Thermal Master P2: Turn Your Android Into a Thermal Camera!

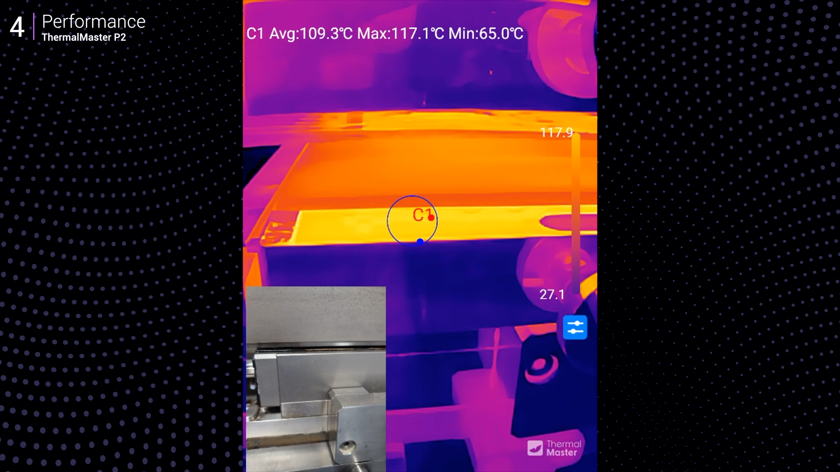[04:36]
On screen: max 117.1°C, min 65.0°C
while the lines hmi showed 136.9 celsius, totally acceptable accuracy.
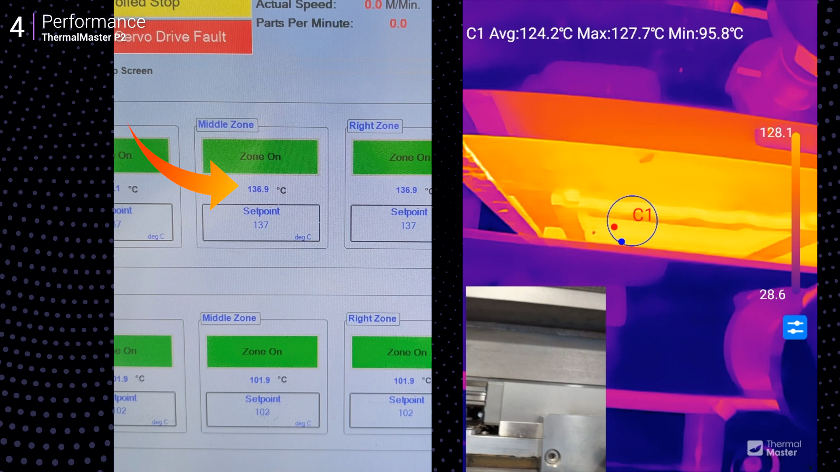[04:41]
On screen: max 127.7°C, min 95.8°C
at home it pinpointed insulation issues during freezing temps,
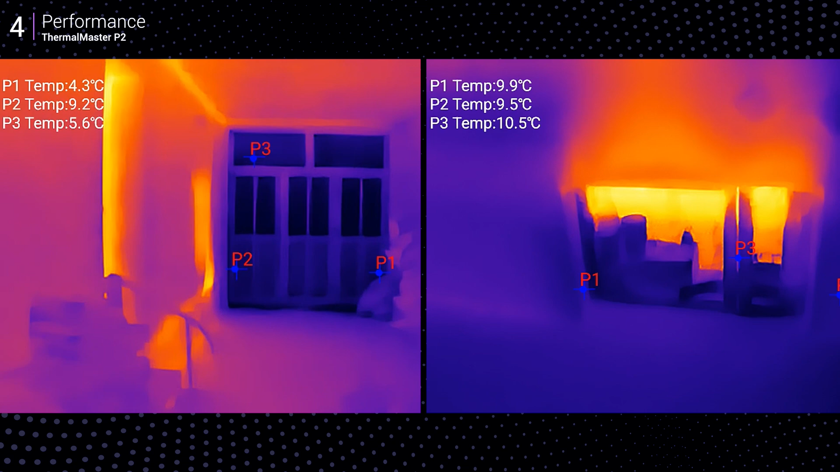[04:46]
and a bonus, it also spotted a fox or maybe a cat 20 meters away.
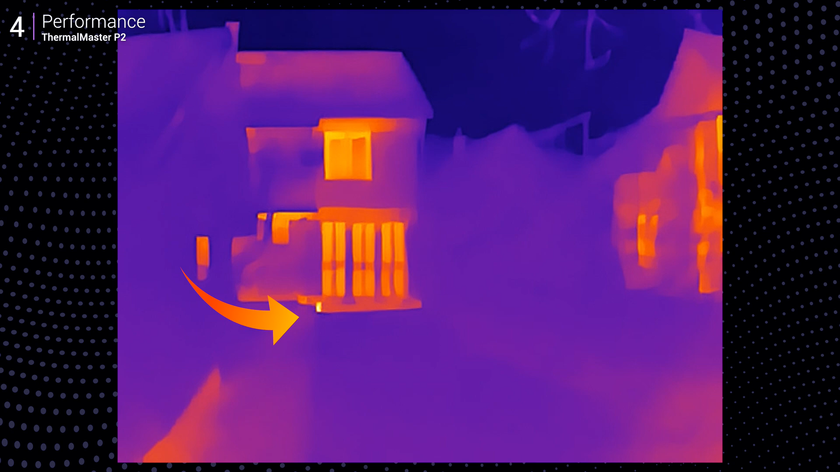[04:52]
either way, that's one hot kitty.
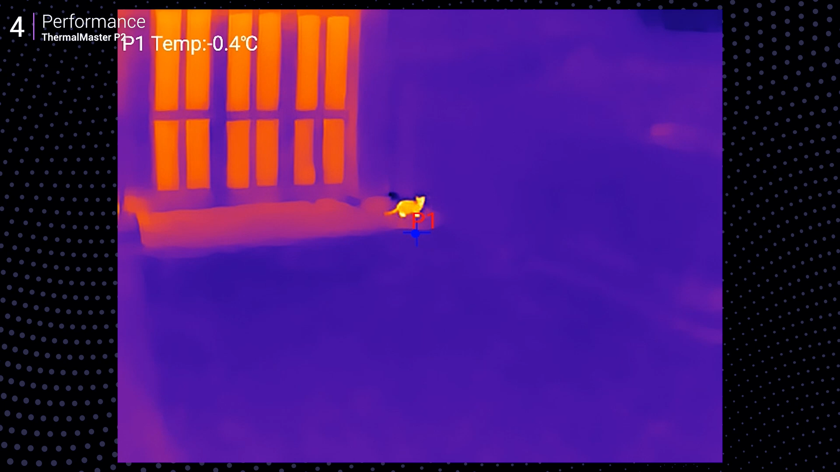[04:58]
On screen: spot -0.4°C
the image quality isn't pro grade, you can tell it's upscaled, but for most used cases it's more than adequate.
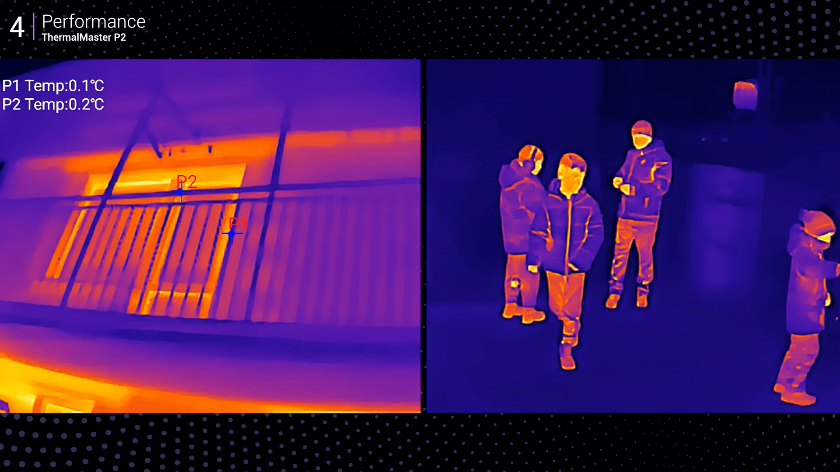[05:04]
compared to built-in thermal cameras on phones, the p2 delivers slightly better flexibility and portability.
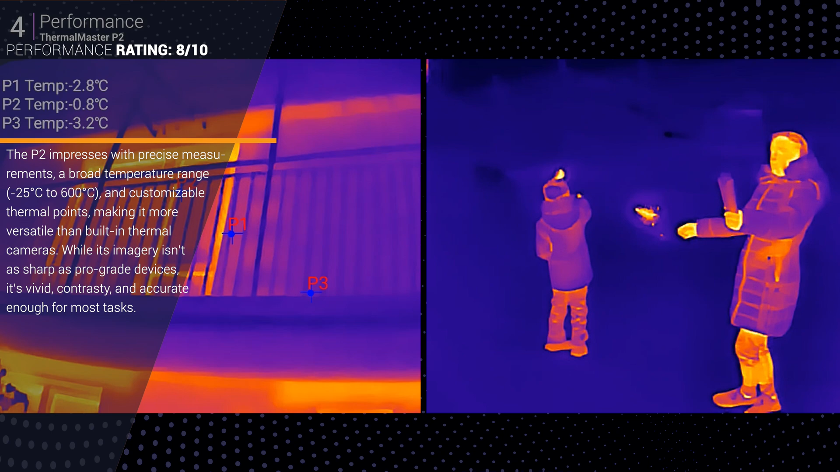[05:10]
it uses just 0.3 watts of power, so your phone's battery barely takes a hit.
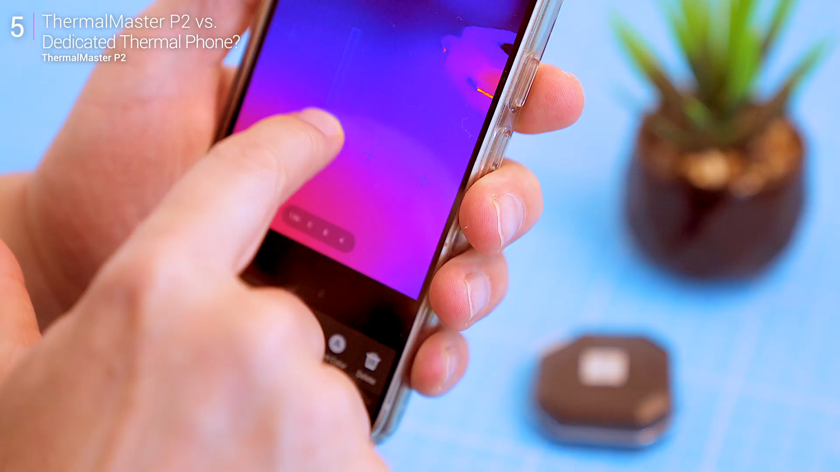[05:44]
for most users, the p2 strikes a much better balance.
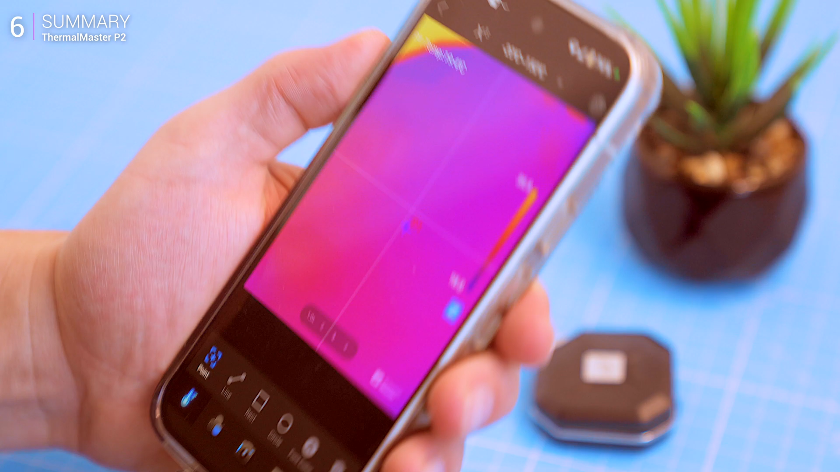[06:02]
here's the takeaway.
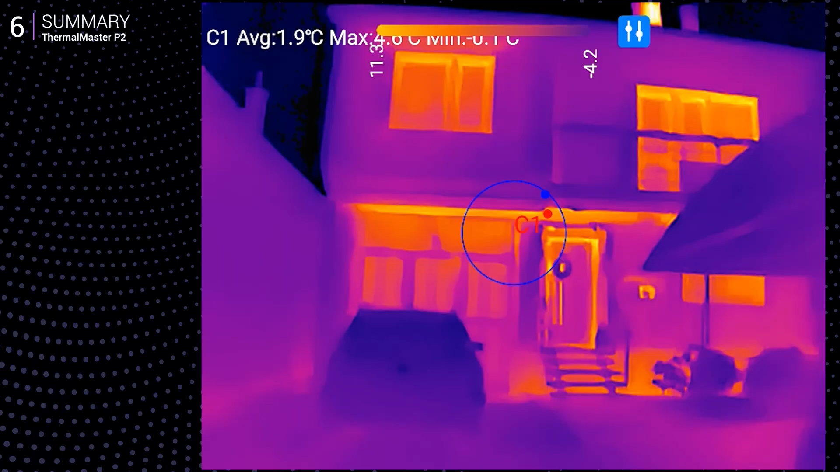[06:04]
this device turns your android phone into a reliable thermal tool.
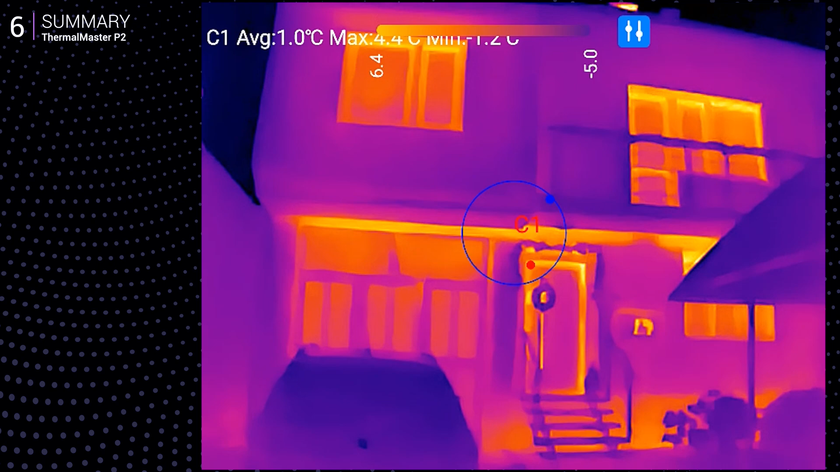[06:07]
the razer x tech enhances resolution, delivering clear accurate images for its size.
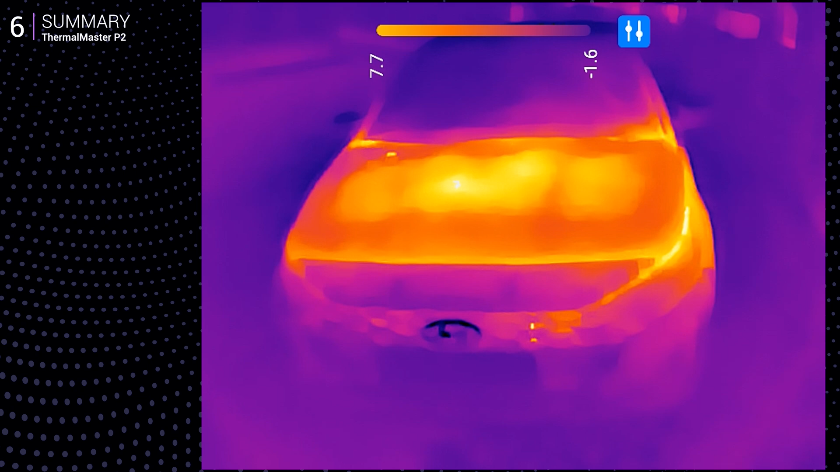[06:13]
features like scale mode, emissivity settings and picture in picture add to its usability. at under 200 us it's hard to beat.
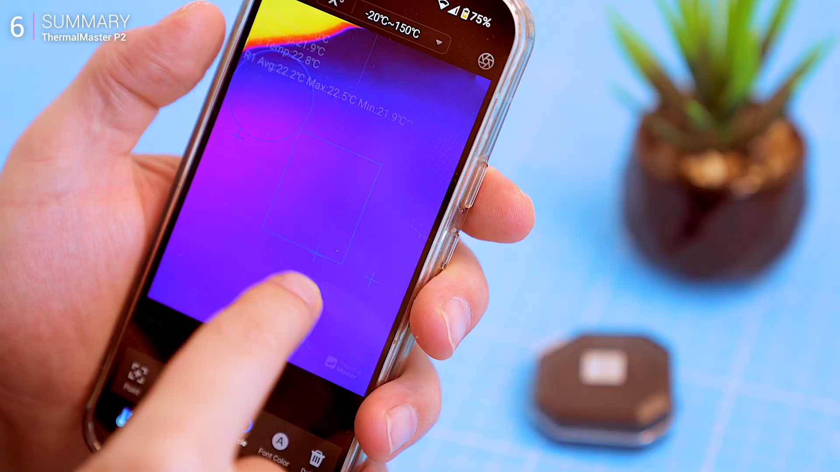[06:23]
On screen: max 22.5°C, min 21.9°C
so if you're looking for affordable portable thermal imaging,